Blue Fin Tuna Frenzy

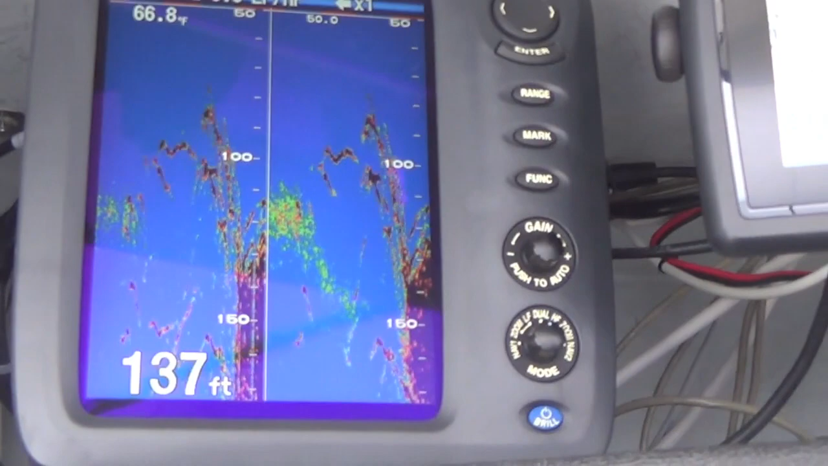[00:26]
On screen: depth 137 ft, water 66.8°F
That is all big bluefin. And there's a side scan.